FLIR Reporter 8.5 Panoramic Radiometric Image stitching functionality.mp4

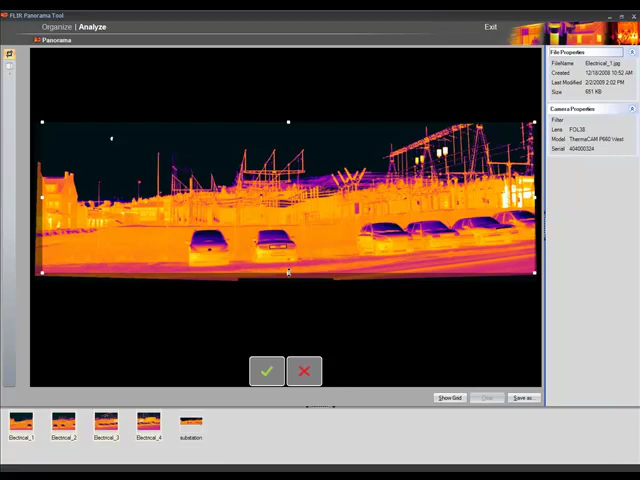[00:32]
We have the ability to crop the image to improve the look of it and if we wanted to we can also adjust for perspective. This gives our customers the unique ability to create multi megapixel images for your websites or to enhance the value you provide to your customers.
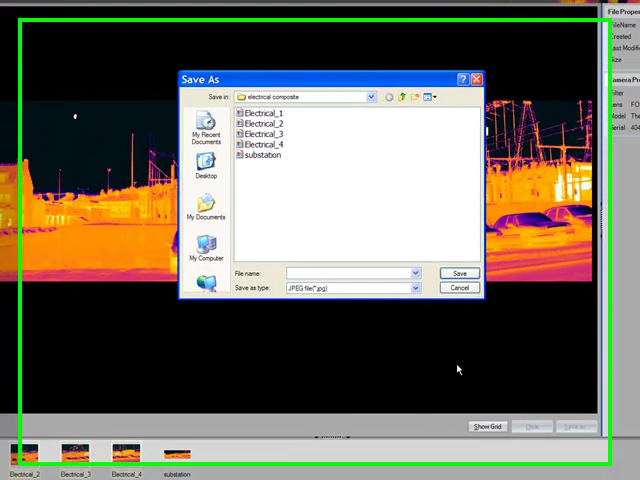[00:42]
Here we are now analyzing the image in Reporter 8.5 software.
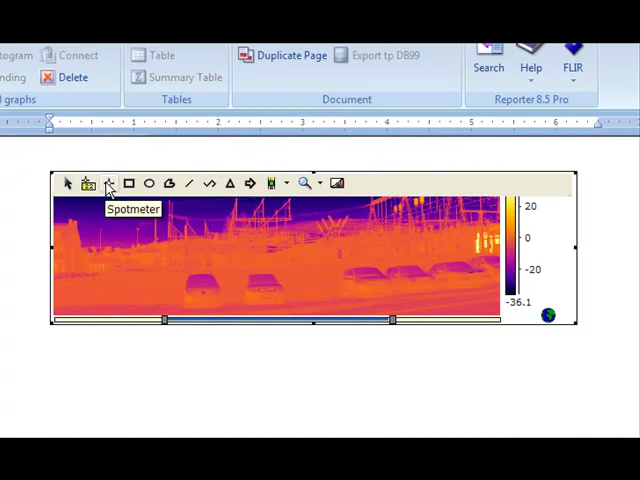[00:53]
Once again FLIR customers have this unique ability that no one can match.